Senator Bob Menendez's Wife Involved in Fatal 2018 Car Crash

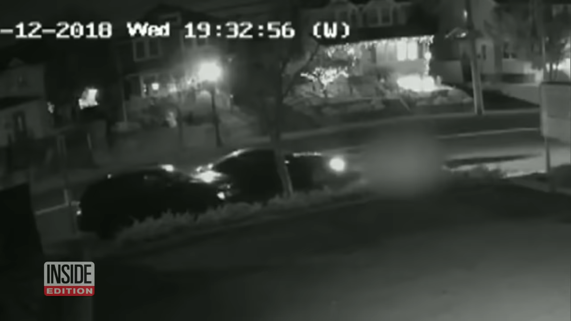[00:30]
The victim had just gotten out of his Uber and was crossing the street to his front door when he was struck. Following the accident, Nadine Menendez does not get out of the car to help the victim and doesn't call 911 for four minutes. Some guy just jumped in front of my car on my windshield. Okay, what's the address?